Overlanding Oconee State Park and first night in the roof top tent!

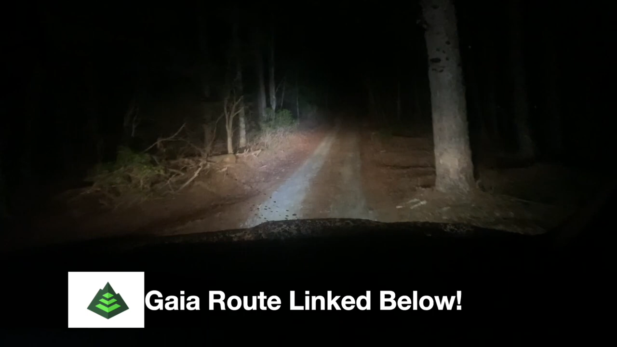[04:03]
You know, there's a lot of bike trails and stuff down here. I'm seeing them cut off to the left and the right. So you guys, if you like mountain biking, you might can find some good trails up in here. Oh man, this looks like a dude's house. I hope we're not running up on him. What is that? I don't look too good. Does it keep going? Or is that?